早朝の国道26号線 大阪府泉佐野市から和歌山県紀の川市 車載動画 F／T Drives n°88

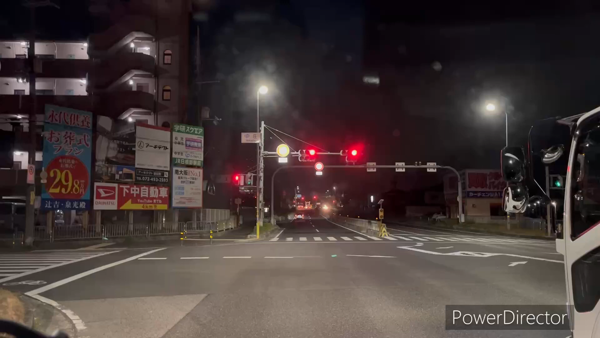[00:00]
はい、 はい、おはようございます。おはようございます、本日は、ここはですね、国道26号線ですね、大阪の、
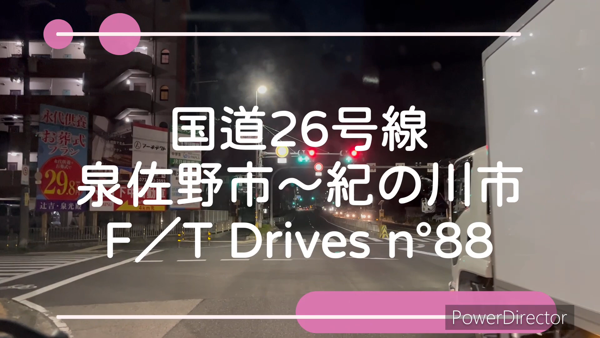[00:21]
泉佐野あたりかな、臨空とか関空、関西国際空港近くですね、国道26号を、和歌山の方へ行きたいと思います。おはようございます。朝の5時ですね。今日も3時半に起きて4時頃に出ております。
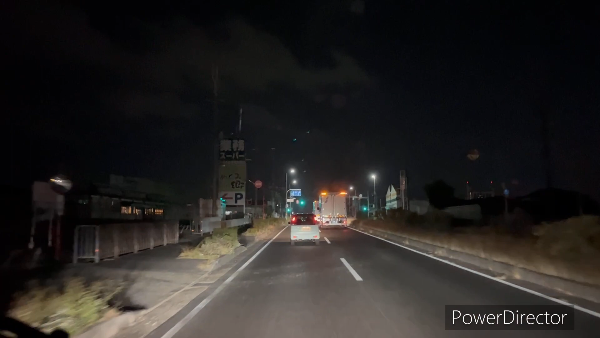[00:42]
和歌山がね、微妙な位置でね、昨日の夜に行っとくか、まあ、
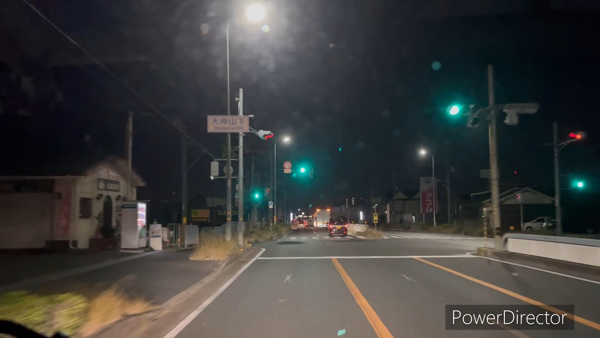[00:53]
朝に行っとくか朝に行くかっていうところで、夜やと早すぎてね、ちょっと時間も余すんで朝に出ようと思ったけど、早かったな。朝は早かった。やっぱちょっと車をなってきたな。さっきは大阪外環状線っていう国道170号線を走っとったんやけど、全然車走ってなかったんやけど、この辺になると大なってきたね、やっぱり。
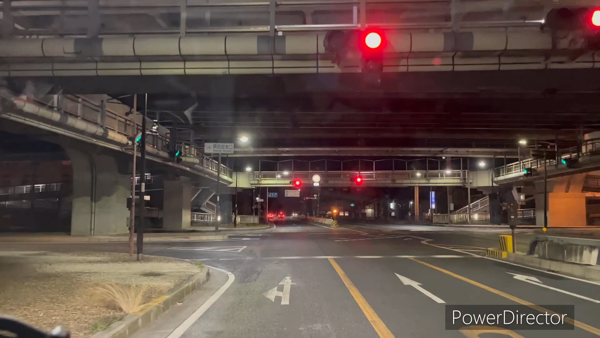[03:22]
空港口っていう交差点になってる。ここ寒いな、微妙な。暖房をちょっと入れすぎると暑くなるし、少なかったら汚いな窓。あの光当たるとあかんな、あれ。光が反射すると窓の汚さが目立つね。
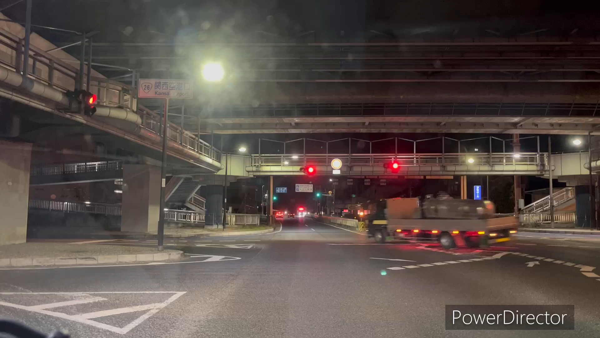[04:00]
ワイパー使ったところで救急車来たの。どっからか、あ、前からか。一回ワイパー使った。ちょっとマシになったか、ちょっとマシになったかな。
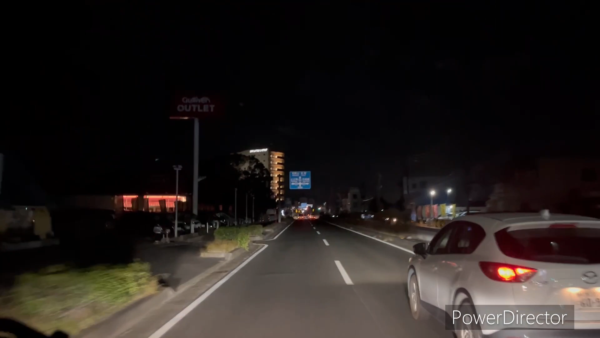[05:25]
車とかにね、お声を取るとね、車が多いから車ばっかり映っちゃうから。今まだ泉佐野市あたりかな、多分ね、
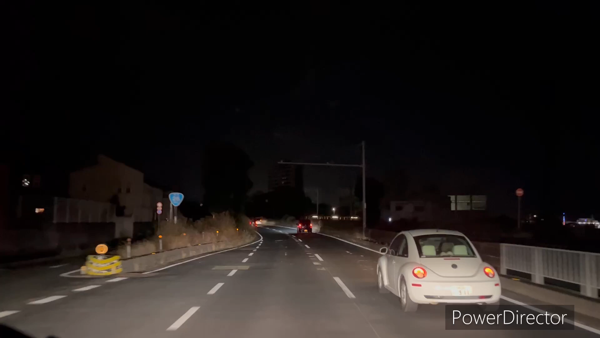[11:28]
JR と南海電車かな、南海だけかな、ちょっとあんまちょっと詳しいことよくわかんない。左の方に行くと和歌山だよね、もう仙南、あ、違う和歌山、
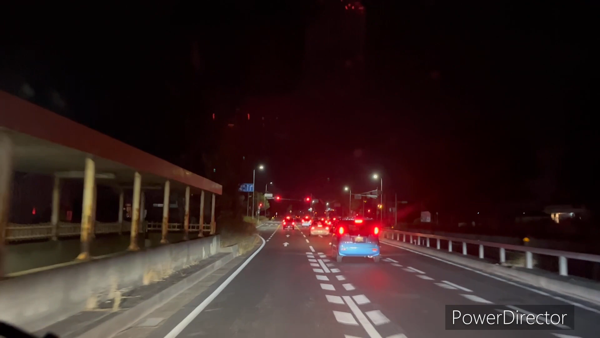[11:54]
ちょっとやっぱ車多くなってきたな、5時回ってきたら。
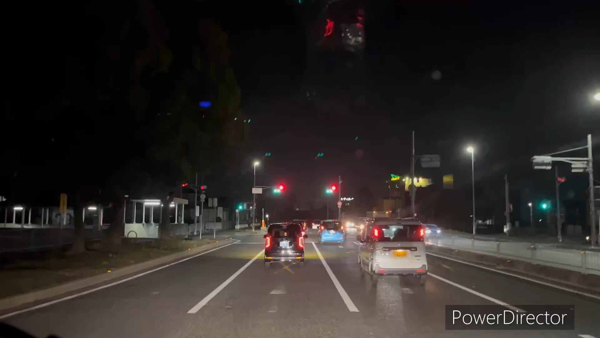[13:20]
ってホテルがあるな、ラブホかな、なんかラブホテルもね、あのビジネスホテル代わりでね一人で泊まれるみたいね、今
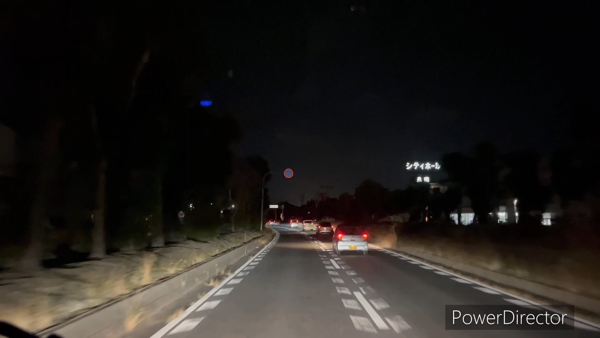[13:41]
先に信号があんま見えへんな、そろそろバイパスか、まあ、何回同じこと言うねんって感じやけど、
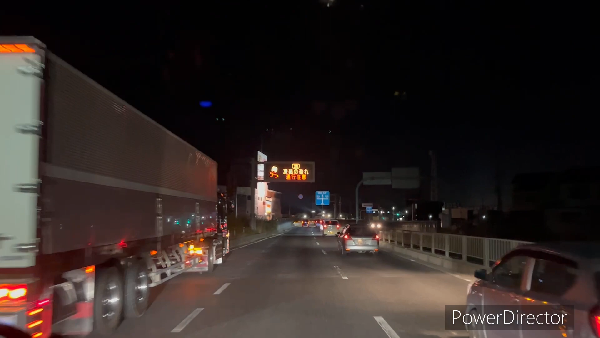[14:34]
最近はラムーじゃなくて、あ、ここのラムー開いてないかな、24時間ちゃうんや、ここ7時から24時やって、あ、しかもなんかいっぱい合体してんな、ボーリング、ゲームセンター、カラオケ、
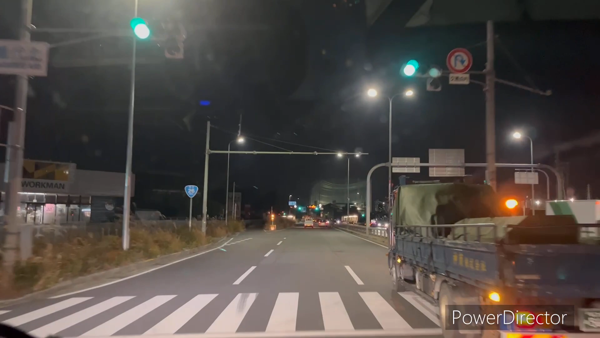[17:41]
およそ300メートル先、右車線を使用して国道26号を進んで和歌山の標識に従います。 一車線になるんかな。一車線になるな、これあっからバイパスやな。一車線になるな。右行かなあかんな、これ後ろから車来ひんかったら信号渡ったら右に入っちゃうけど、ブース
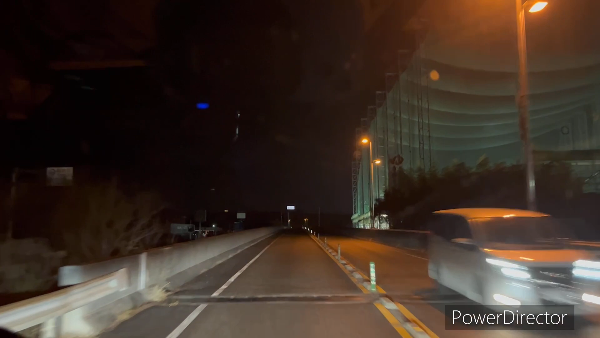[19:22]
ちょっと朝早かったから、まあ凍結っていうかね、ちょっとそれがあれやったから、ちょっと回ってこっちから海沿いの方からね回っていこうかなって。ちょっと時間とね距離はかかるけど、今氾濫市に入りましたね。大阪の氾濫市、
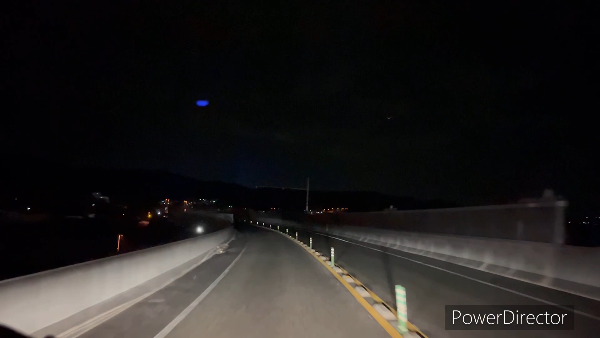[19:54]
こういうね道が結構ゆっくり走るから後ろから車ね来られるとめっちゃ嫌なんですよ。高速じゃないんですよ、これバイパスやねんけど、国道26号の氾濫バイパスかな、分からんけど、ちょっと適当に言ったけど、
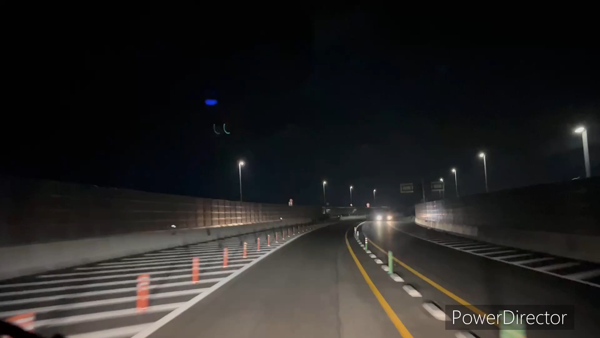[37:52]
高速道路みたいになってるやん、ここ車線なんかな、こっちの左とか、もうなんか2車線っぽいな、これ高速道路ちゃうやん、ちゃうやん、何もなかった、喋ってて看板とか気づいてないかもしれない。